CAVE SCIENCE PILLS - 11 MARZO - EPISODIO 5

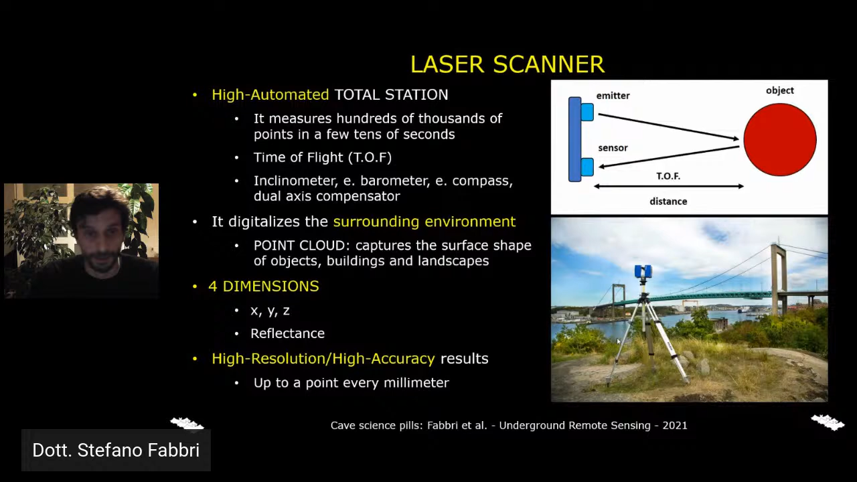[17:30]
Bene, visto dopo questa breve introduzione, passerei a farvi vedere i lavori che abbiamo fatto.
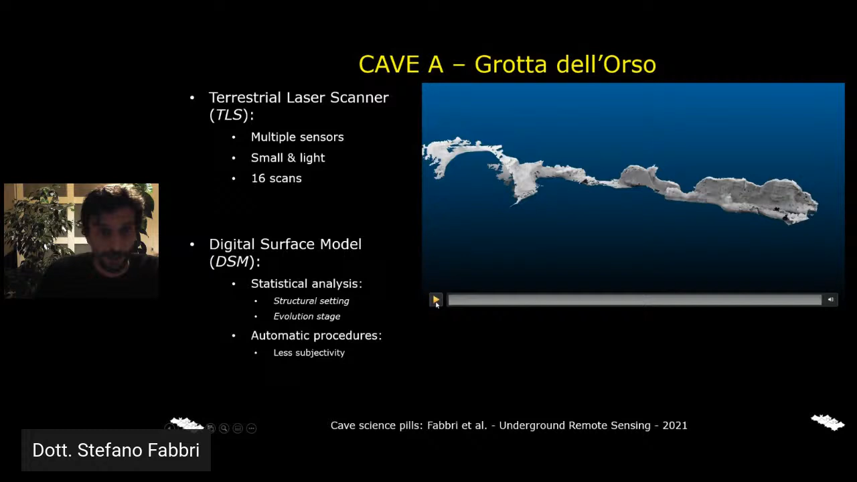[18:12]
Questo modello l'abbiamo ottenuto utilizzando un laser scanner piuttosto piccolo e molto maneggevole, che potesse passare anche in zone della grotta dove era molto basso il soffitto, per un totale di 16 scansioni che poi abbiamo allineato in post-processing. Questo modello digitale ci ha permesso di performare un'analisi statistica di tutta la grotta, sostanzialmente concentrandoci
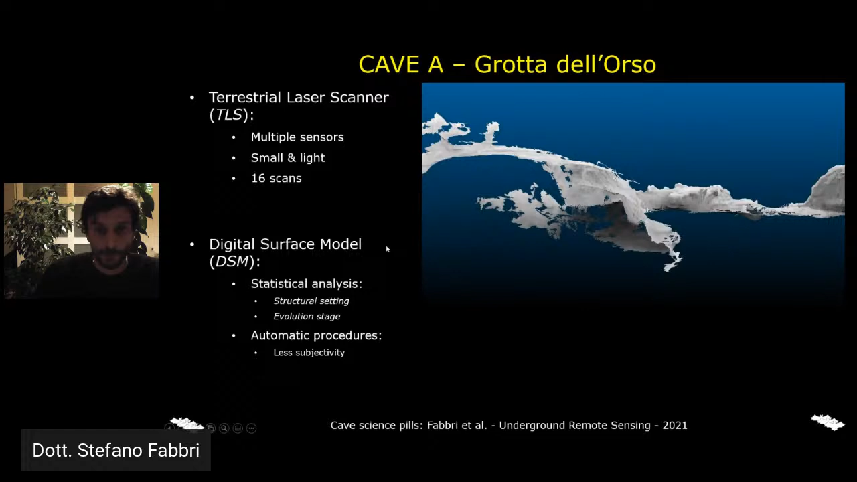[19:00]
quanto ogni stage evolutivo ha contribuito alla formazione del suo vuoto. E questo l'abbiamo fatto con procedure praticamente automatiche o semi-automatiche che ci hanno permesso di abbattere drasticamente la soggettività che, come era spiegata anche prima durante l'introduzione,
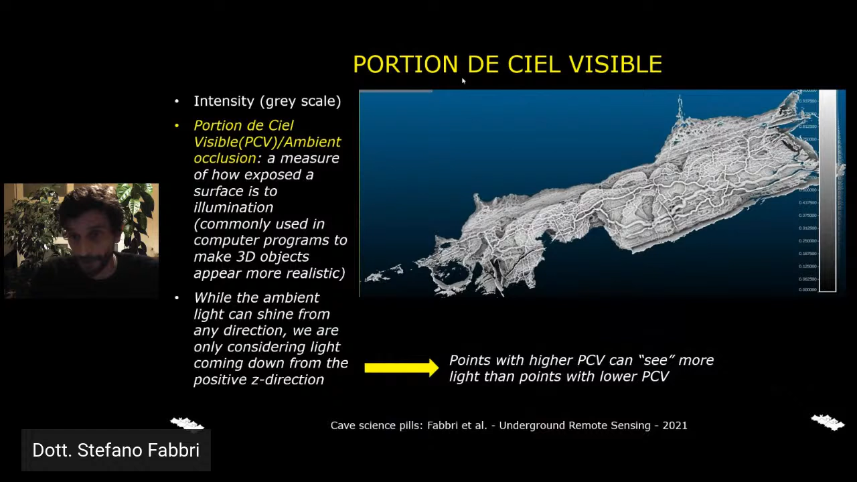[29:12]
ha determinato le nostre scelte durante l'analisi, perché gli elementi morfologici erano molto più evidenti. Bene, e la prima cosa che abbiamo fatto, di nuovo abbiamo suddiviso il modello in settori lunghi un metro,
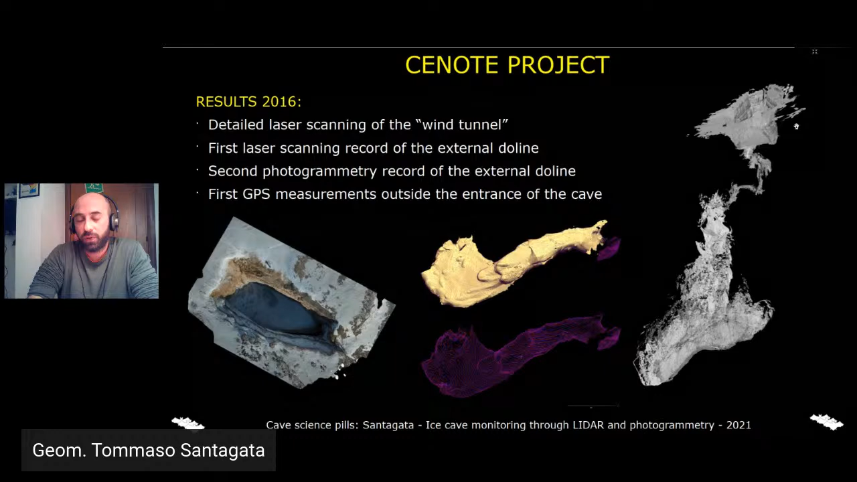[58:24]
e li abbiamo misurati con un GPS per ottenere delle misure ad alta precisione, e questi chiodi appunto li utilizzeremo anche in futuro per verificare le variazioni altimetriche anche all'esterno della dolina. Nel 2018 invece, come dicevo prima, siamo riusciti solamente a scansionare poche decine di metri di dislivello di grotta, e però nel corso di questa spedizione abbiamo anche utilizzato per la prima volta un laser scanner molto,
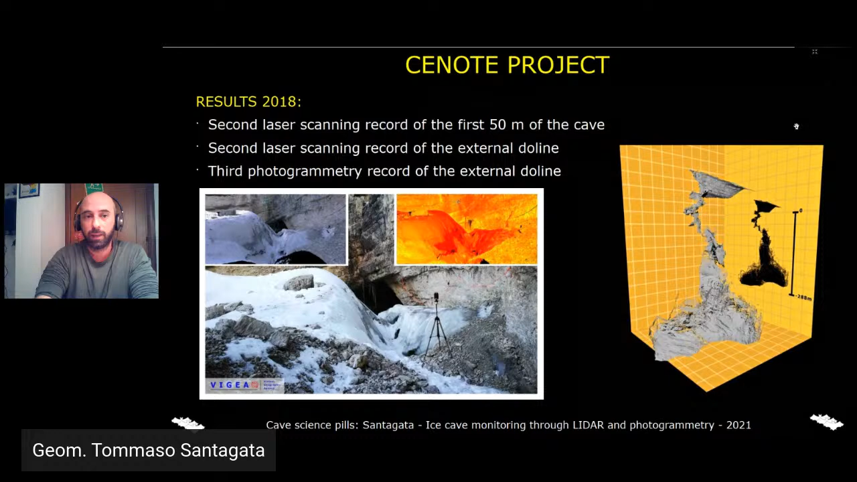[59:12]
che non avevamo ancora utilizzato sul ghiaccio, non l'avevamo mai testato sul ghiaccio, e ci ha permesso di ottenere dei dati molto interessanti, quindi è stata sicuramente una spedizione molto, molto utile, anche se appunto non siamo riusciti a fare quello che volevamo. Andiamo quindi a vedere quali sono i tipi di confronti che siamo in grado di fare ora, anche se siamo comunque all'inizio di questo progetto di monitoraggio, però abbiamo già dei dati che ci permettono di fare dei primi confronti. Innanzitutto, per quanto riguarda la fotogrammetria fatta con il drone all'esterno,
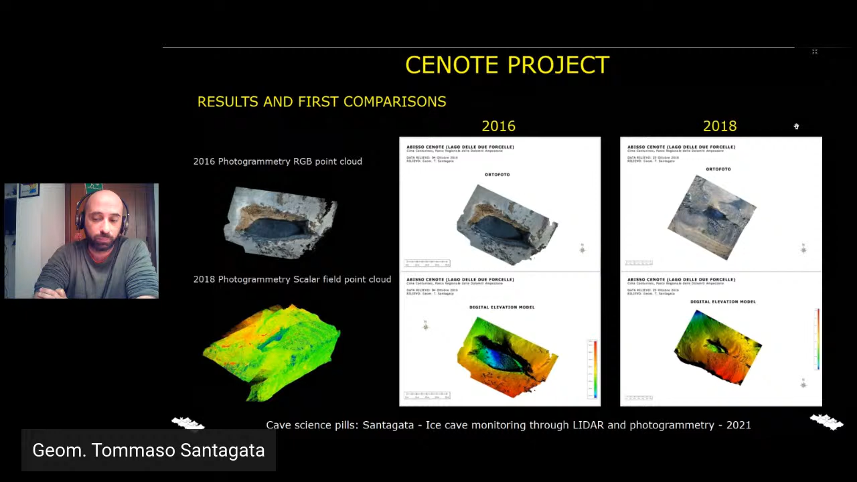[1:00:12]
nella parte ovest da dei massi molto, molto instabili, quindi è abbastanza normale aspettarsi che dal 2016 al 2018 ci siano stati dei cambiamenti. È interessante invece andare a vedere i confronti che possiamo fare, anche se solo nei primi 50 metri di dislivello, però con i dati acquisiti attraverso il laser scanner. E infatti nella zona in prossimità dell'ingresso ci sono stati dei crolli, e questi crolli,
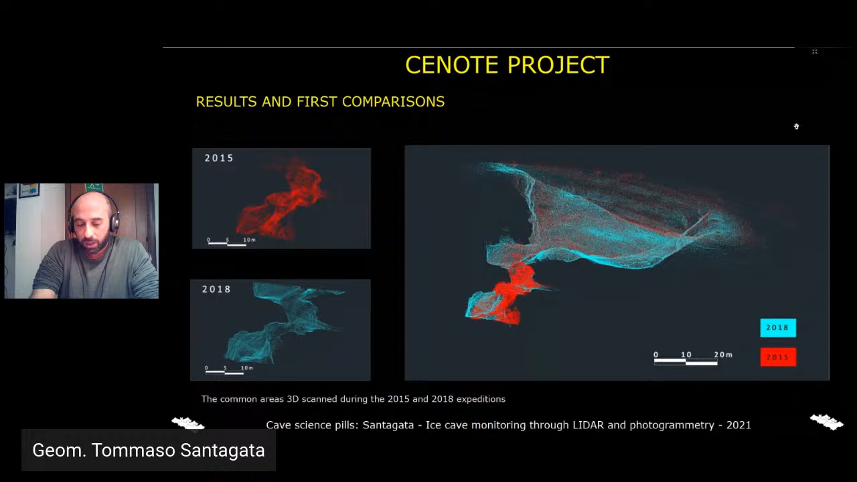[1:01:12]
provocano delle spaccature all'interno della roccia, e queste fratture portano poi a dei crolli. E queste informazioni chiaramente possiamo interpretarle in un certo modo e fino a un certo punto. Se invece però andiamo a mettere insieme